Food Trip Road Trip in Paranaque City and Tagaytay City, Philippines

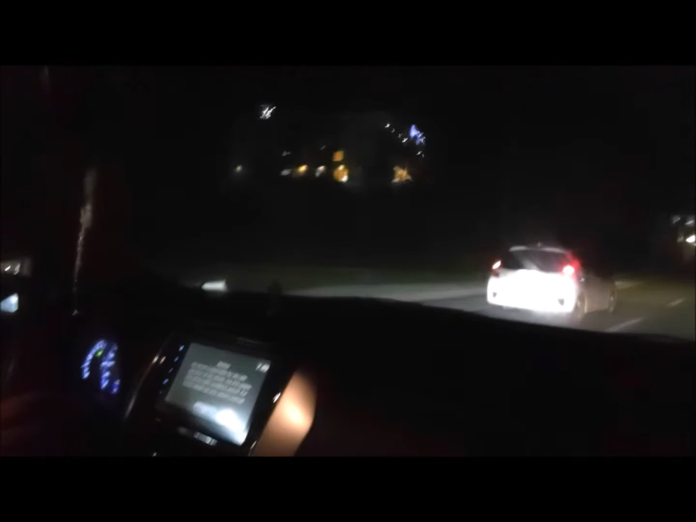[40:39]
So, as usual guys, wala kayo masyado makikita sa gabi dahil madilim na. Kahit yung si Benedict na lang kasi maputi, di ba? Yan.